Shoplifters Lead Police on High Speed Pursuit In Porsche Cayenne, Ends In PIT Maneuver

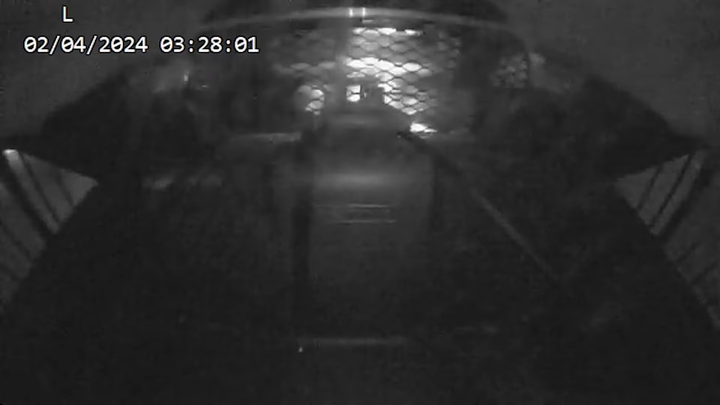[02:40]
Alright, so you went up to the off-ramp? Hey, for we lost that Jeffrey Hopper fence. We're still heading eastbound from the fence line. Probably heading up behind Enterprise there. Yeah, great top. I'm getting off on 278. His name is Ray. I don't know his last name. Okay. Black tail wearing a gray jacket. I'm gonna fix your hands because they're in.
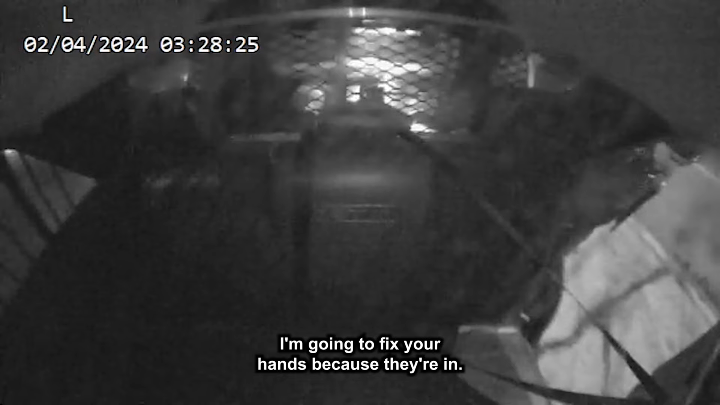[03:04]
You got jeans on. You're coming down in white underwear. He wouldn't let me stop. 10-4, did you see him hop the fence like towards Botford area, or is he still coming out the off ramp? Still coming up towards the off ramp. He's in the wooded area here. I don't know if it was a knife or a fucking a screwdriver that he had. 10-4. Right there to my neck.
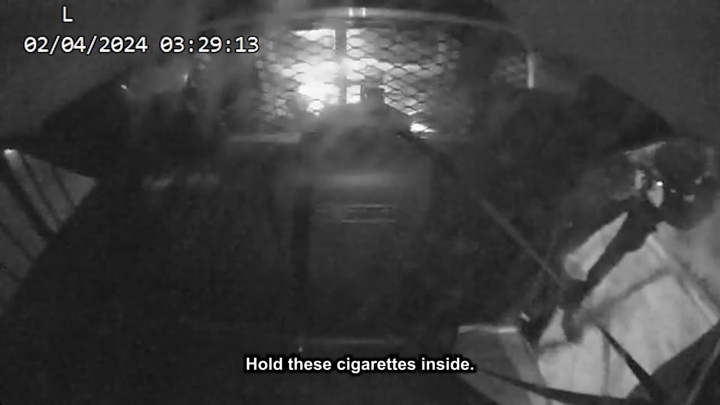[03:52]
Inside? Yeah. I'm just gonna drop everything right here, okay? But I hope you guys catch him. He's still fucked up. Is he gonna be north of the freeway? Hey, Herb. Inside also? Just your wallet?